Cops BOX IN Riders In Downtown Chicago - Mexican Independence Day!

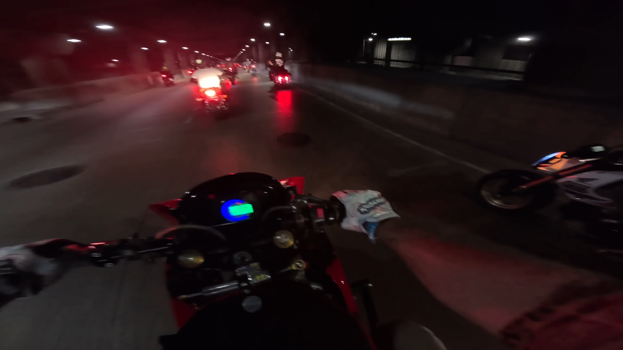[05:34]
start. Mr. Andro, yeah. Doing the thing. Was our young buck. I guess he's not that young anymore. I think he's 20. We got so many young guys here now. Hard to keep track of them all. Big boy. The lean back shirt. I love to see it.
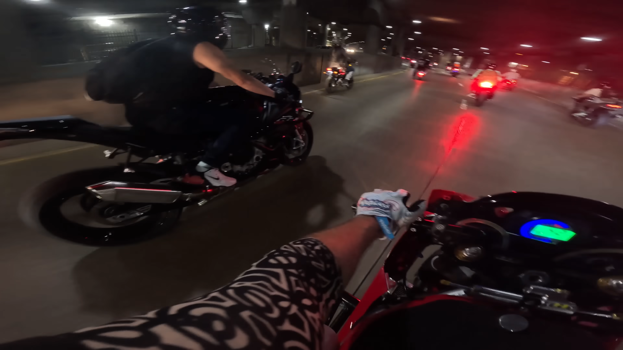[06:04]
More S1000s. More of them. They're multiplying. Mr. Jeff on the scooter. What the hell? Oh, I thought you were on the big bike.
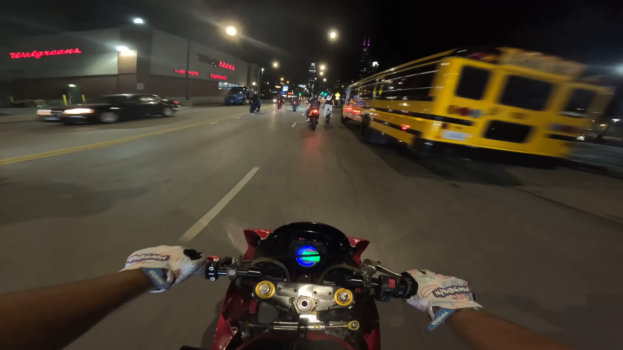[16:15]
God. Dude, Brock constantly is just locking up his rear tire, ain't he? Oh my God. Oh. Man.
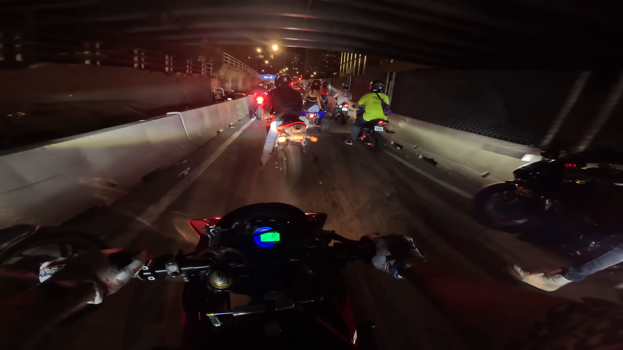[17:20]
You picked the wrong night to ride the quad. Wrong night. Traffic is in an absolute gridlock down here. Riding around downtown, trying to find a way to get in.
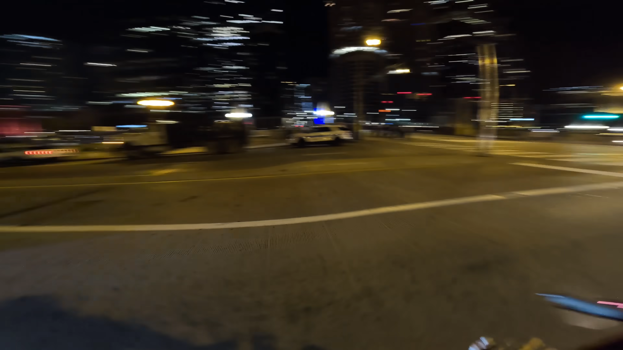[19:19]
Yeah, assault trucks mixed with this amount of police presence, man.
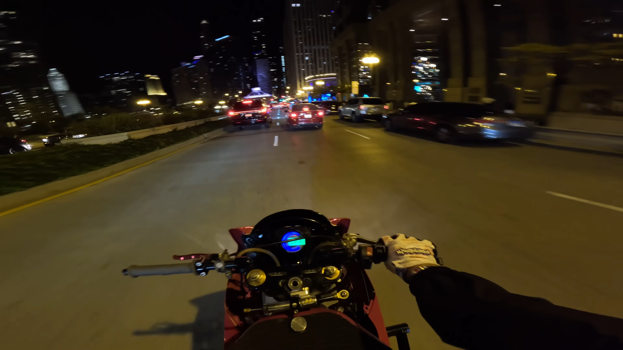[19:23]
The city knows this one's coming here. Got a little investigatory stop here, huh?
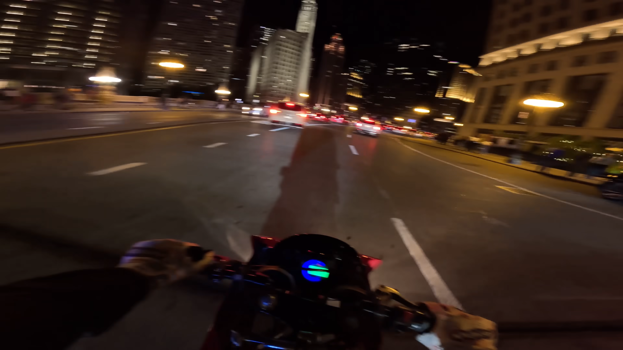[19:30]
Probably get a lot of DUIs. The amount of people riding around with tequila and beers hanging out the window and stuff.
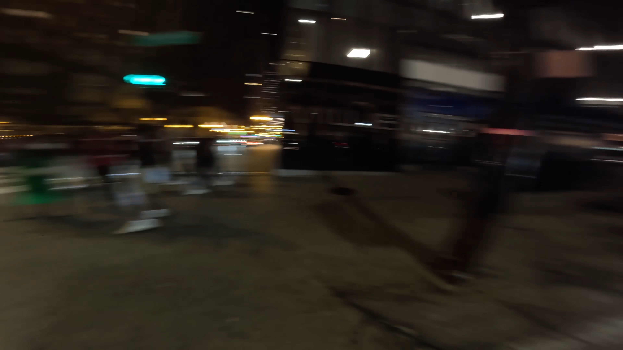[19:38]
Keeping my head on a swivel down here, people. Head is on a swivel.
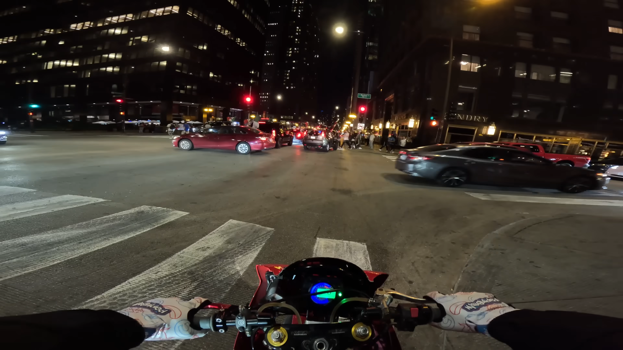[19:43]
This many people, this many cops, tensions, alcohol. But gosh, is this a beautiful city, man.